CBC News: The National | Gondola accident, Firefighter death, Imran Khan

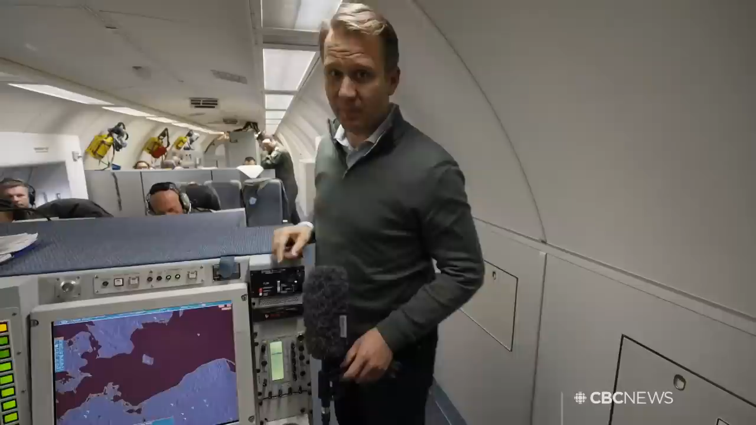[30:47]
DAVID COMMON TAKES YOU INSIDE THE ALLIANCE'S EFFORTS TO GATHER CRITICAL INTELLIGENCE.
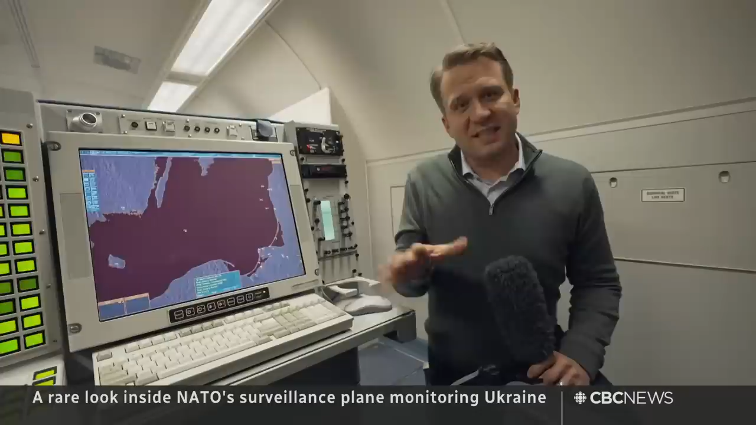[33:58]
IT DOESN'T SHOW EVERYTHING THAT THIS AIRCRAFT CAN SEE. BUT WE ARE TOLD THAT IT CAN DO THINGS LIKE RUSSIAN FIGHTER JETS CERTAINLY, BUT EVEN RUSSIAN MISSILES, RUSSIAN DRONES, SHIPS THAT MIGHT BE OUT THERE. THEY CAN IDENTIFY WHICH SHIP USING THE POWERFUL SURVEILLANCE SUITE THAT IS ON BOARD THIS AIRCRAFT. AND OF COURSE, FEED ALL THAT INFORMATION, ALL THAT INTELLIGENCE IN REAL TIME TO THE GROUND.
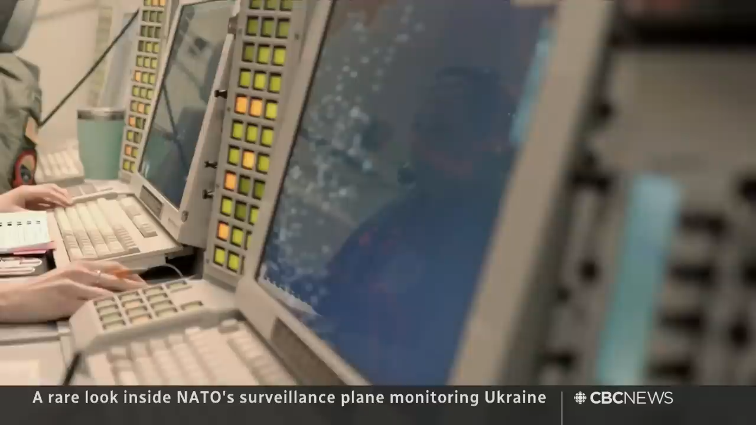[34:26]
ON CAMERA, NONE OF THE CREW CAN SAY EXACTLY WHAT THEY'RE DETECTING RIGHT NOW.
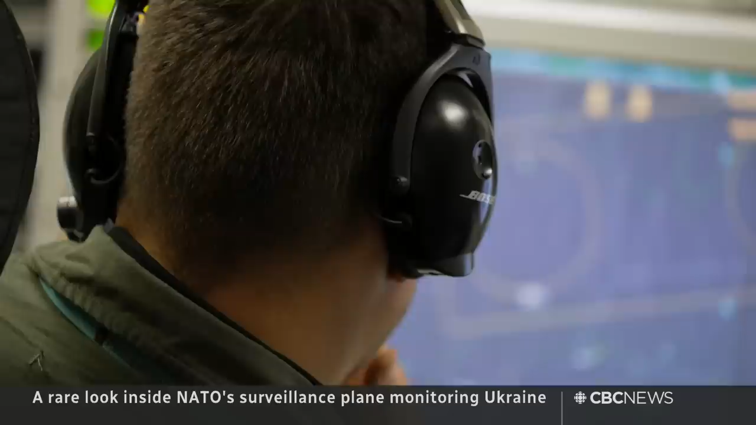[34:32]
THE INFORMATION RELAYED BY AN INSTANT DATA LINK. NOR WILL THEY DESCRIBE SPECIFIC EVENTS ON THE GROUND. THEY DON'T WANT THE RUSSIANS TO KNOW WHAT THEY KNOW. PARTICULARLY INCIDENTS WHERE THEIR SURVEILLANCE WAS USED BY THE UKRAINIANS.
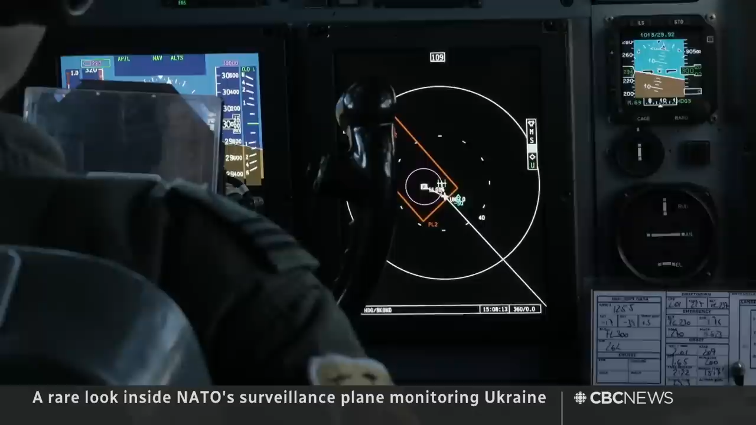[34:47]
BUT OFF CAMERA, SOME DESCRIBE WATCHING RUSSIAN RADAR SIGNATURES
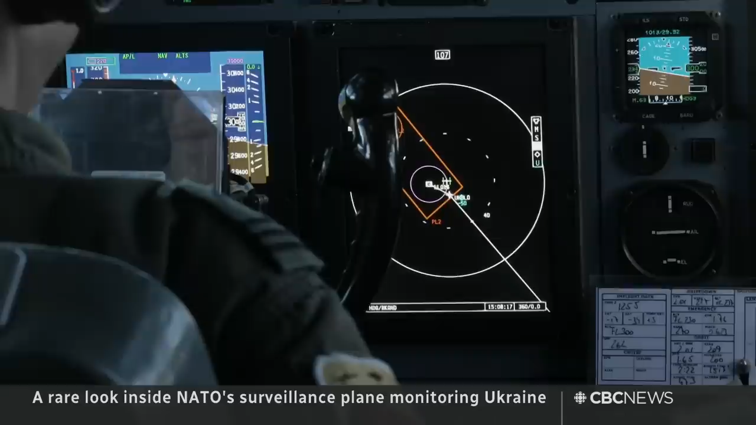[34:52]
DISAPPEAR AFTER BEING ENGAGED BY UKRAINIAN JETS AND MISSILES.